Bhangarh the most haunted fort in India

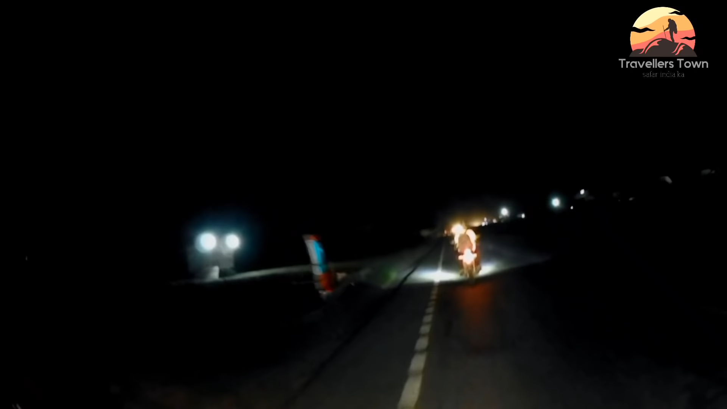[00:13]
थंबनेल देख के तो आपको पता लग ही गया होगा कि आज मैं कहाँ जा रहा हूँ।
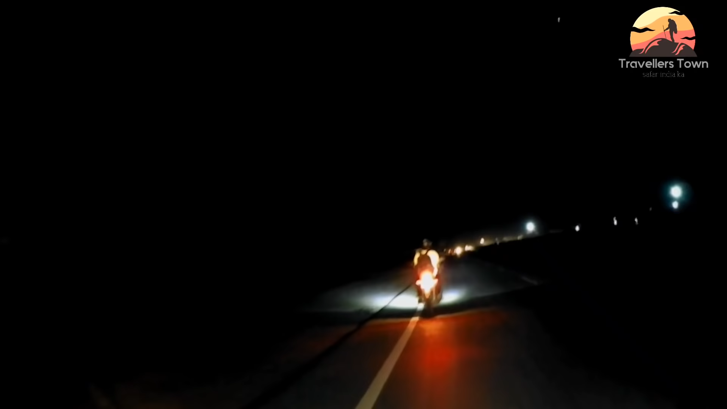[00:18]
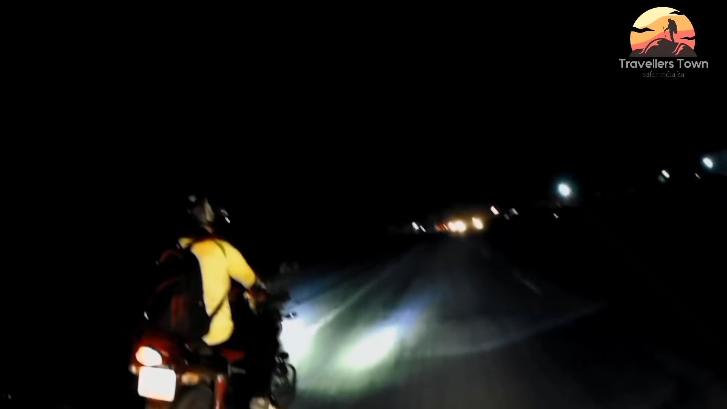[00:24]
अभी मेरे फ्रेंड को एक पेट्रोल डलवाना है, उसने रात में फिल नहीं करवाया था। देखते हैं अब कहाँ मिले पेट्रोल। पेट्रोल डलवा के रेप लगातार चलते रहेंगे फिर।
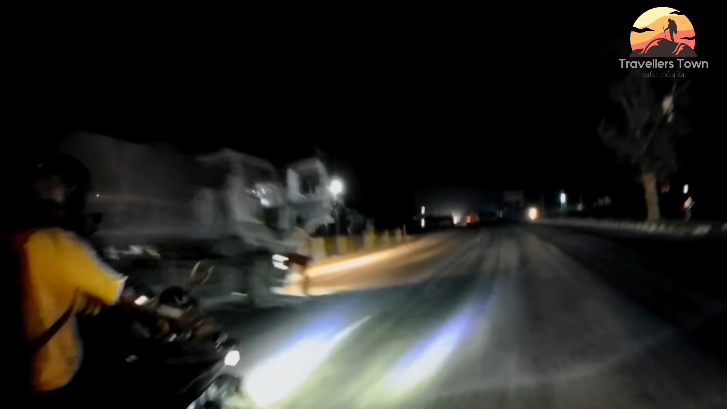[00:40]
अरे मिल जाएगा। मैं इसको बोल रहा था, ये भी आ गए थे पेट्रोल।